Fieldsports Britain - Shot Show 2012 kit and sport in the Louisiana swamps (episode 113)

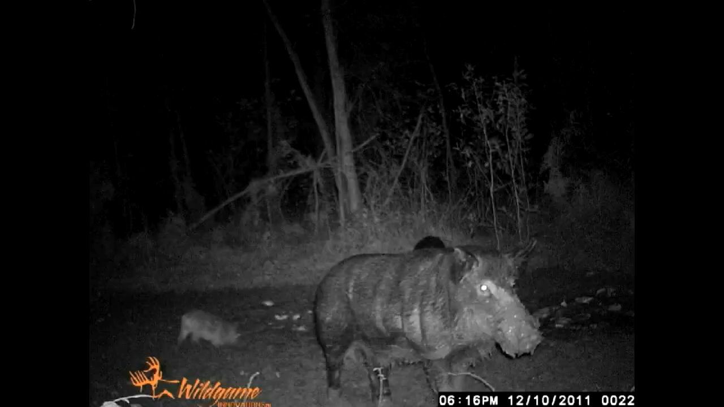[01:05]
Americans enjoy hunting both of their hog varieties. There are the wild boar known as the ridgeback and the wild pigs, domesticated breeds gone feral.
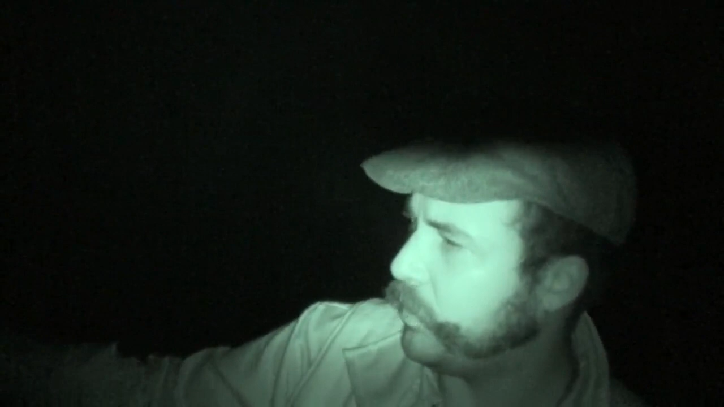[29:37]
lights on them and fire away and see what we have got. We sit and wait. And we wait.
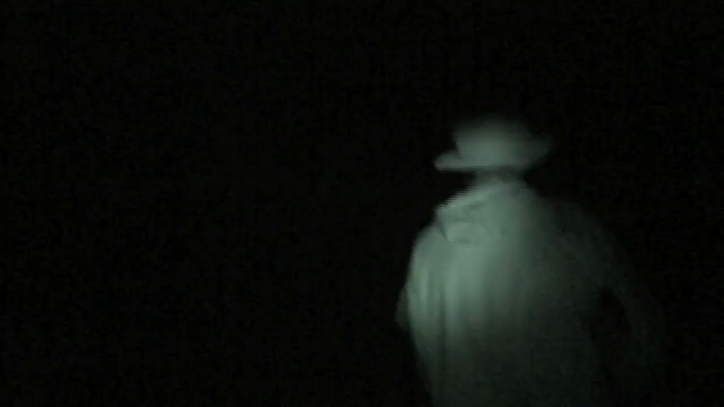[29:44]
Then John reckons it's time to go and see the boar face to face.
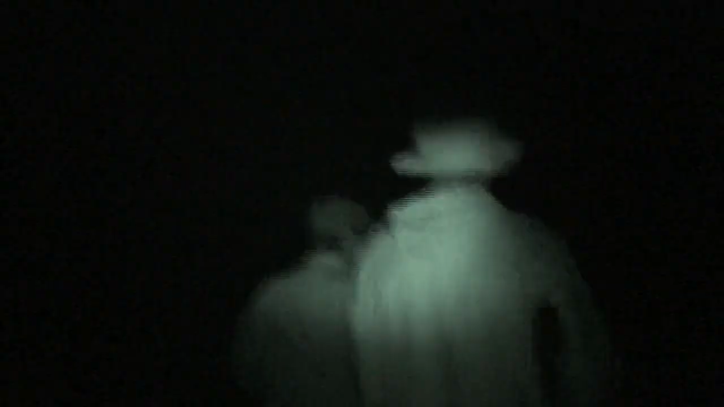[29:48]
After a little scare earlier on, the approaching armadillo, John now thinks it's a good idea we go after them on foot.
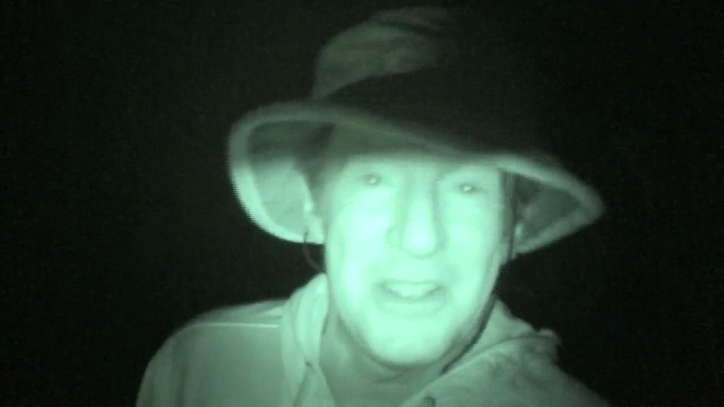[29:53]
Brilliant.
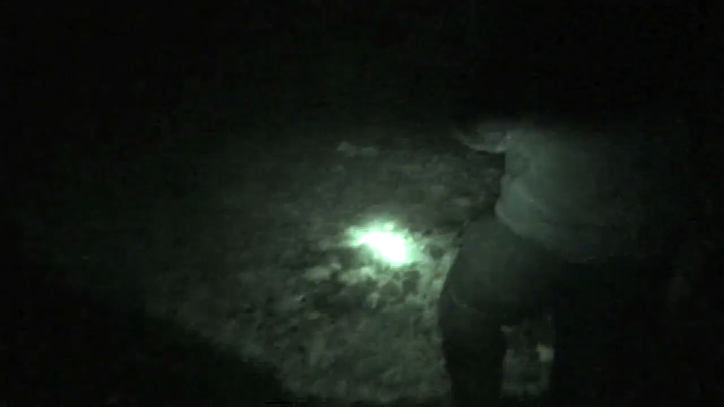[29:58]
Another wild big hamburger joint but this one looks undisturbed. John reckons we will have to put tonight down as unlucky.
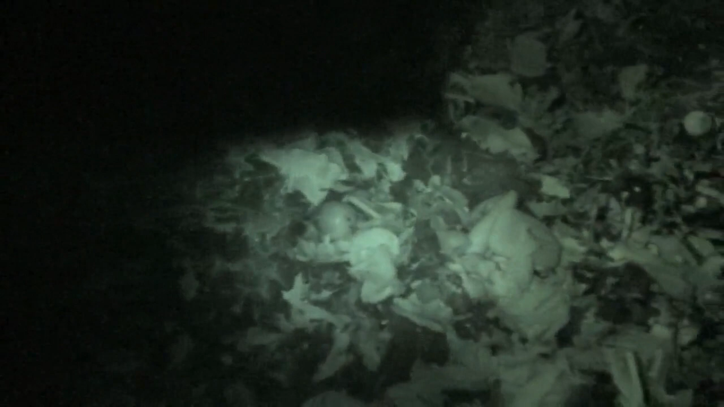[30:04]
So we've got to the end point. Feeling a bit defeated by a duck, a bit beaten by a boar, they hadn't touched the bait.